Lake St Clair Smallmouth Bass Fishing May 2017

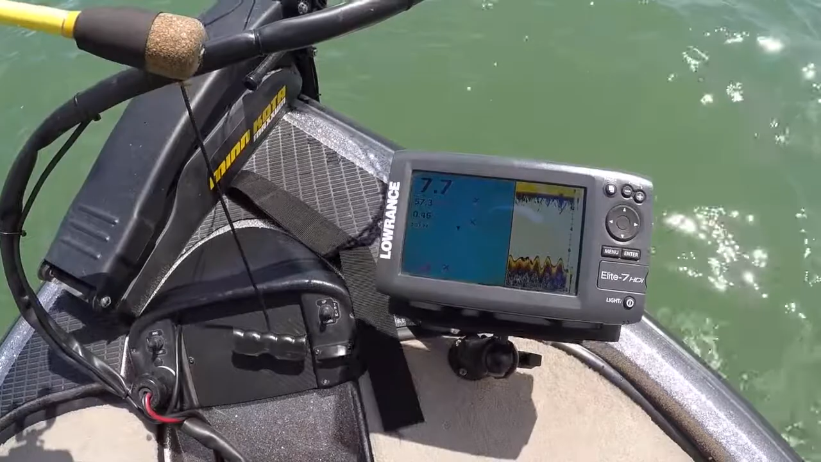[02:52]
I've kind of worked up and down through a little area about the same depth. We're about 7-7.5 foot, and really we're just kind of working the same depth with the wind. You kind of make long drifts and kind of drift through areas and kind of hold when you can.
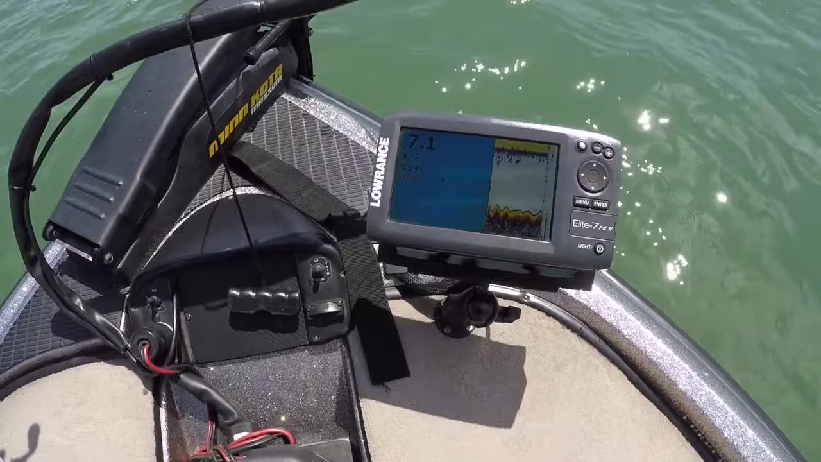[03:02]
But as you can see, those waypoints are all kind of in line with one another. Each time I get a fish, I'll lay one down and then I'll catch 2, 3, or 4 more fish. That's really important when you're smallmouth fishing. They'll be grouped up in little wolf packs, things like that. So pay attention. You're smarter, not harder. There you go, another chunk.